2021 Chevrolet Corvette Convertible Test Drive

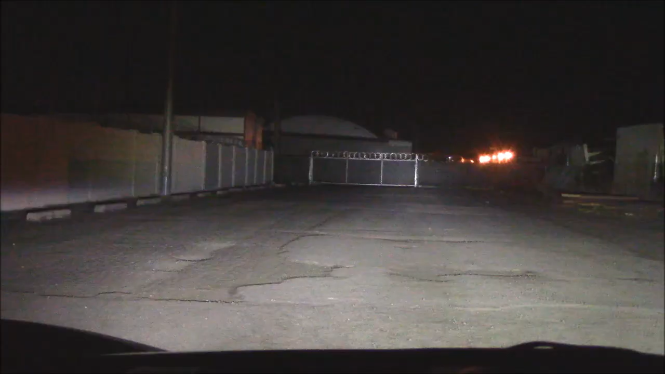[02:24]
we can't do the 300 feet building check because someone's put a barrier on the fence oh
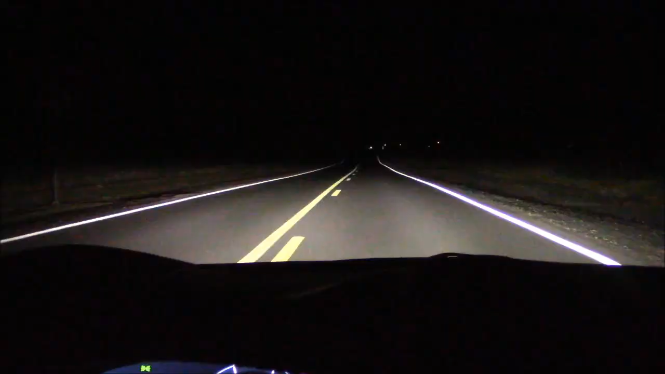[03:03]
i wasn't able to do a long distance test with the headlights in the city gives me an excuse to come out on the back country roads do a quickie test out here let's give it a roll showing on low beam these headlights are pretty good they do disappear in dips a little bit but not that bad i can see pretty far ahead but the brights are really really nice great for back